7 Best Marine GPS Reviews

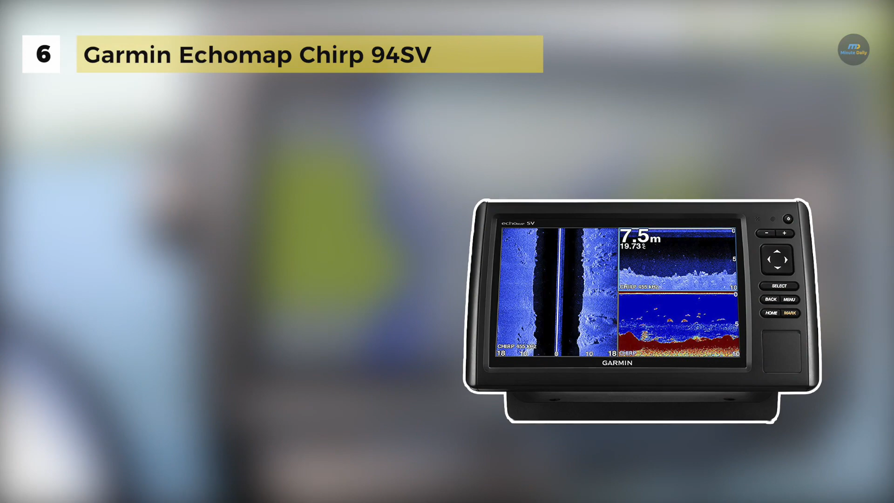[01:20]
On screen: depth 7.5 m
a clearer scanning sonar that shows you more of what's in the water around your boat.
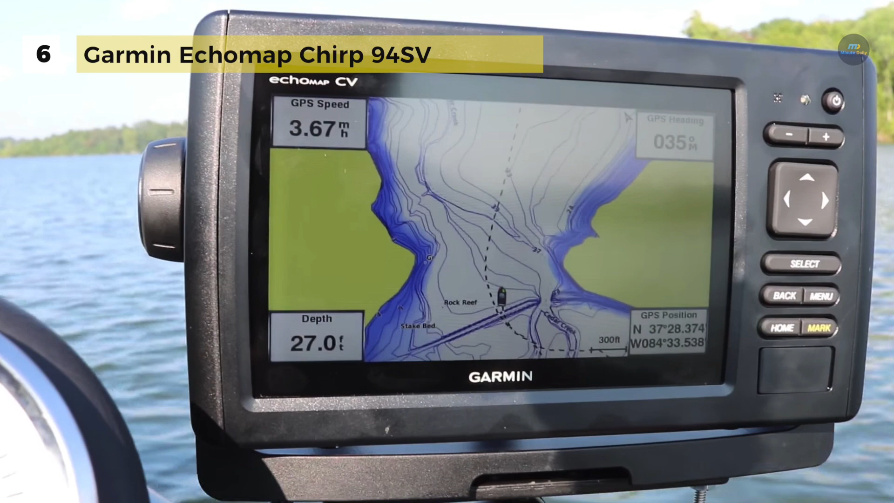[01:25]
This high-frequency sonar gives near-photographic images with detailed representations of objects, structures and fish.
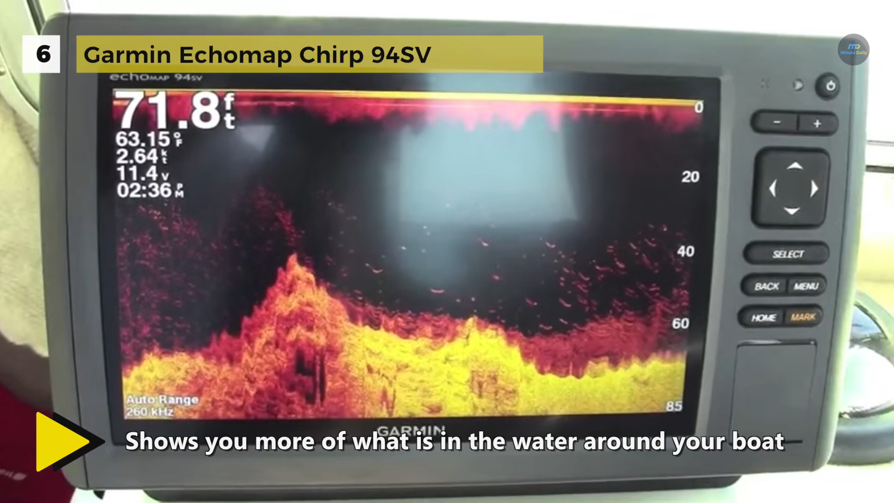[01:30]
On screen: depth 71.8 ft, water 63.15°F
It sends a continuous sweep of frequencies which provides a broader range of information.
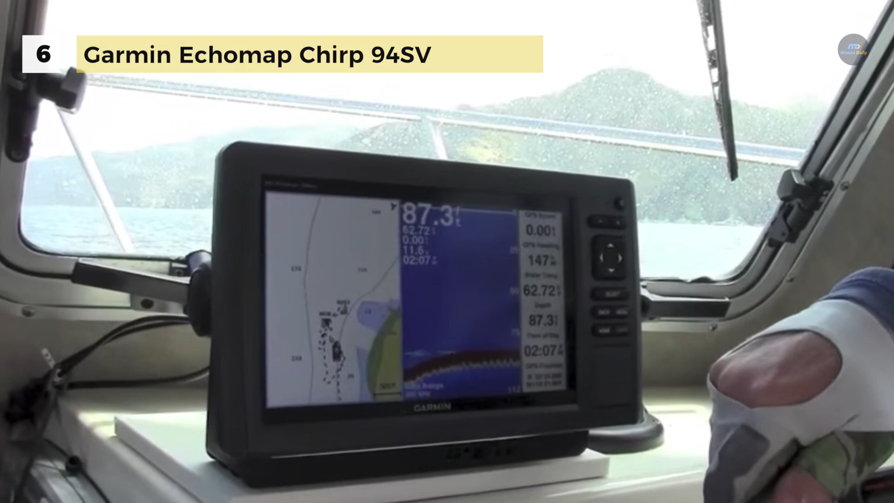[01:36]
Chirp sonar can create crisper fish arches with better target separation.
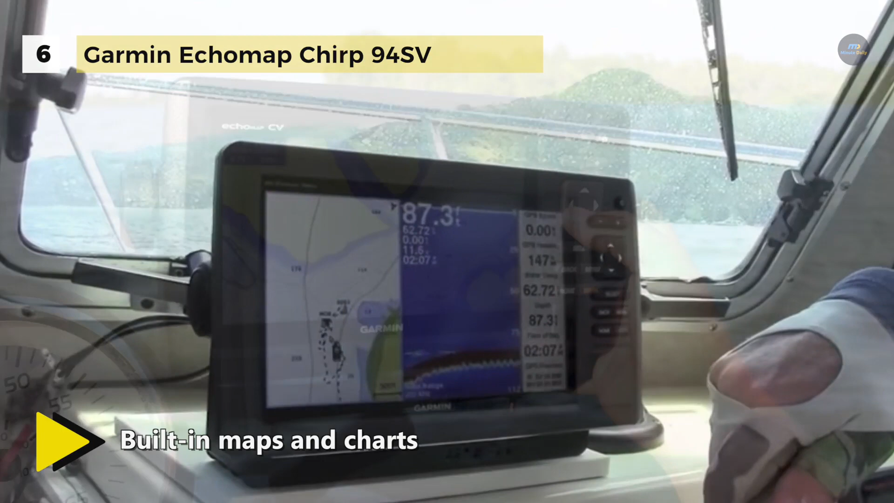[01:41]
Also, it comes with built-in 500W Chirp traditional sonar and Chirp Clearview scanning sonar.
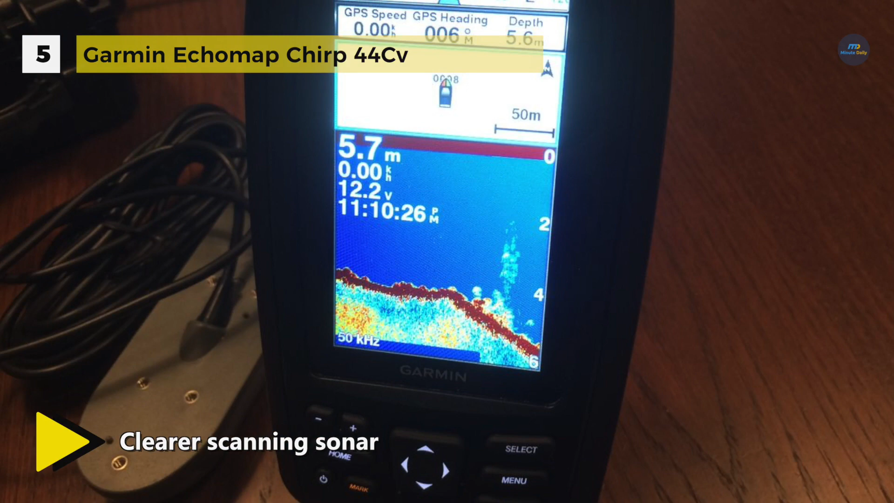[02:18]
Chirp sends a continuous sweep of frequencies which provides a broader range of information.
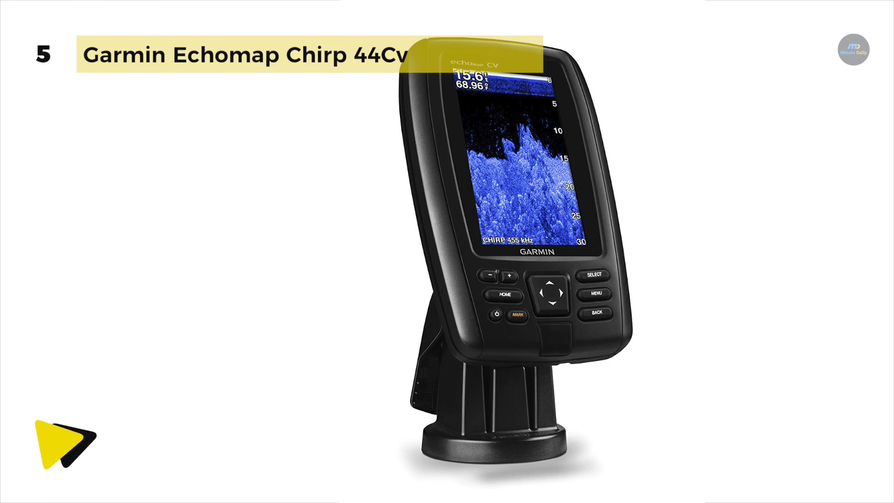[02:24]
Chirp sonar can create crisper fish arches with better target separation. It has an internal 5Hz GPS which updates position and heading 5 times per second.
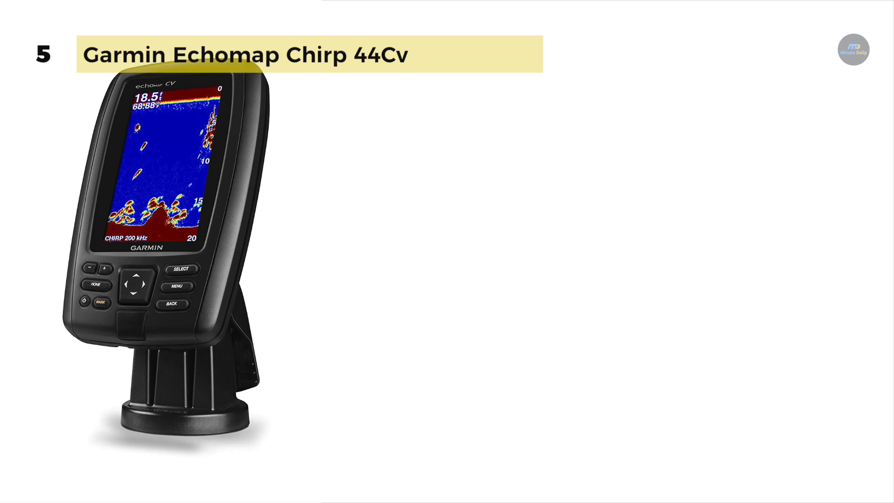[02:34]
The cords plug directly into the mount, allowing you to install and remove your device from power and mount quickly. Also, it includes Quickdraw Contours software to instantly create your own HD maps with 1 foot contours as you fish.
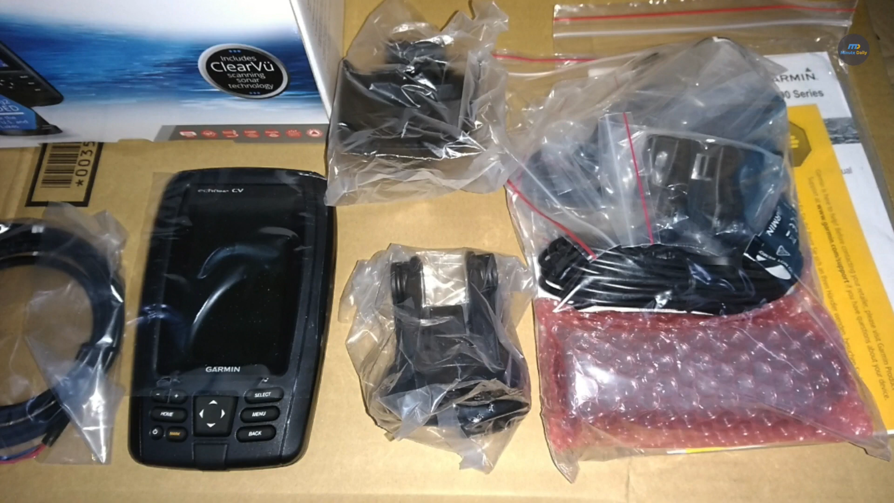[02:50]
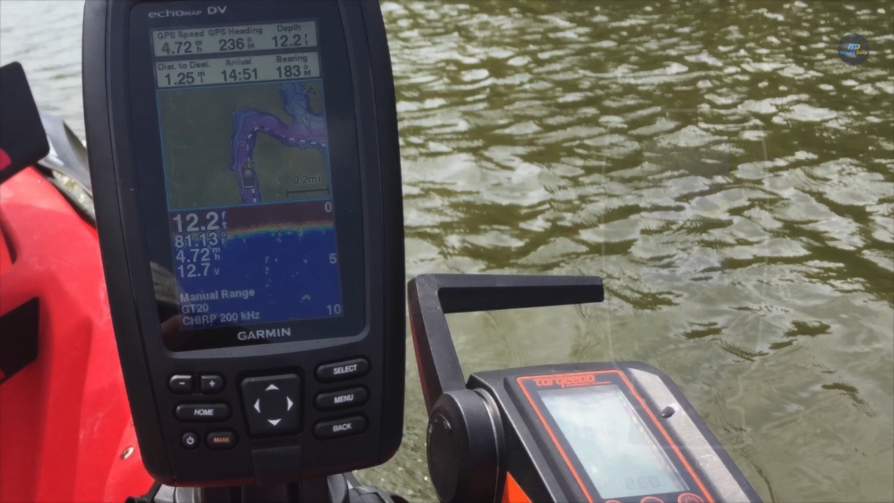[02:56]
On screen: depth 12.2 ft
The Garmin Ecomap Chirp 43SV includes one transducer that features both Garmin Chirp
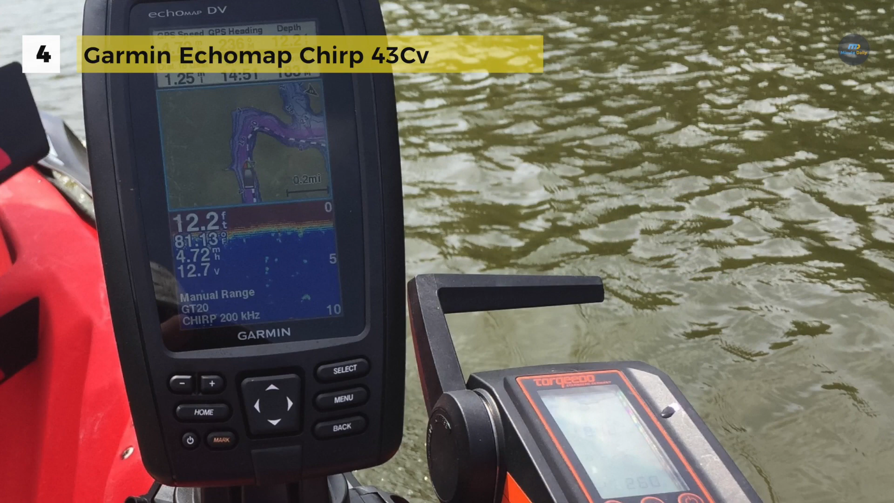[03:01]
traditional sonar that delivers remarkable target separation and Chirp Clearview scanning sonar for nearly photographic images of what's below the boat. It offers preloaded with Lakeview HD maps covering 17,000 plus total lakes,
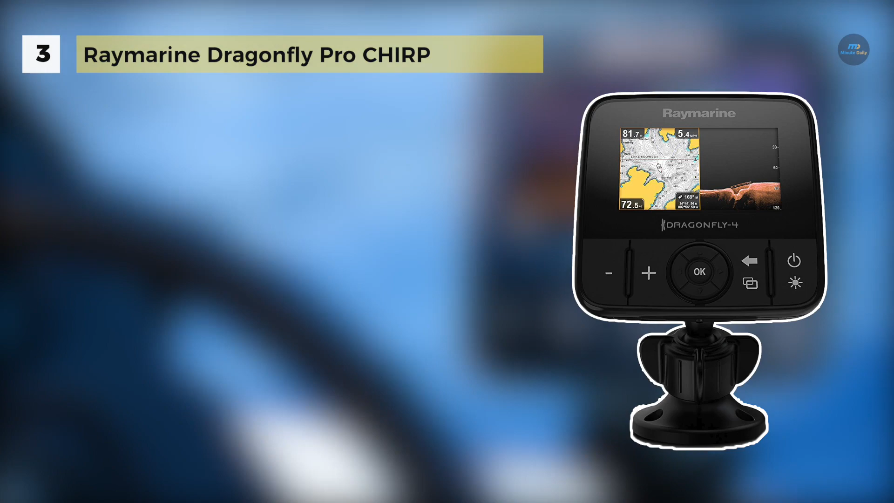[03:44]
It has a dual channels sonar wide spectrum